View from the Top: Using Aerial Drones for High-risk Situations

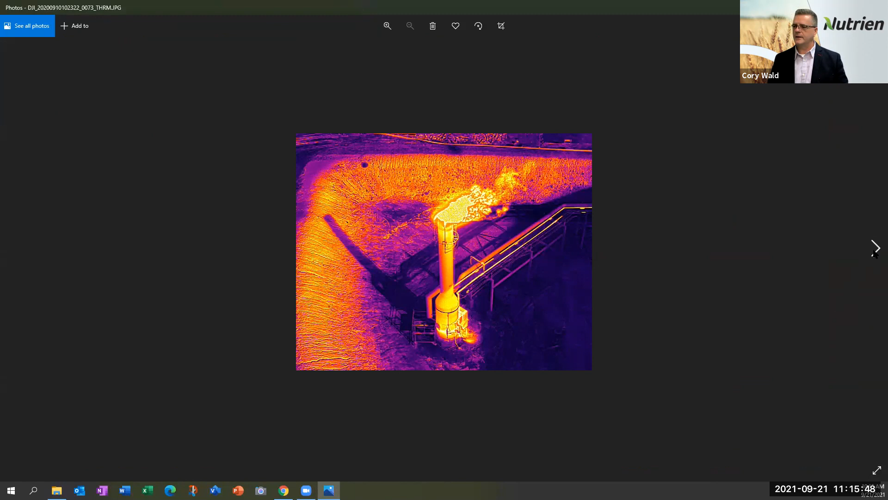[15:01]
fun to play with so there's a picture of our flare stack uh in in action so inspections and engineers are quite uh um interested in that one emergency response this is just a training exercise but
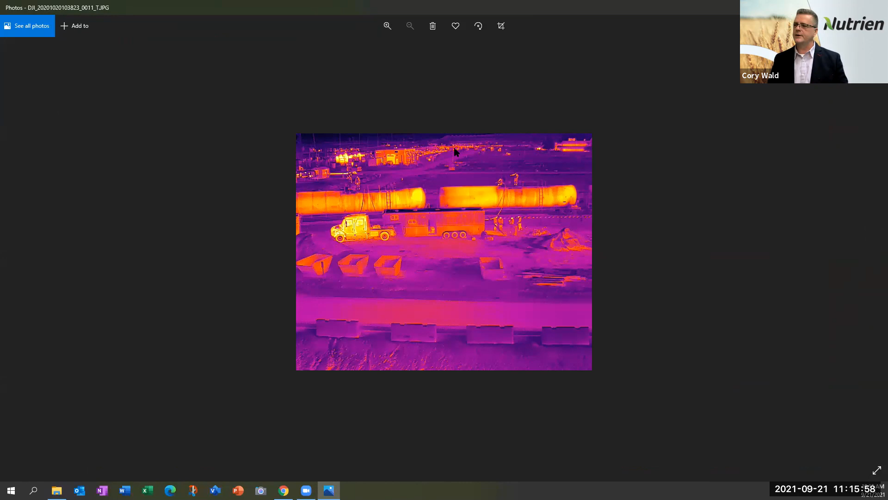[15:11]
um and i've kind of lost my controls here but um you can see you can do thermal imaging on a response scene so you know the more we learn about this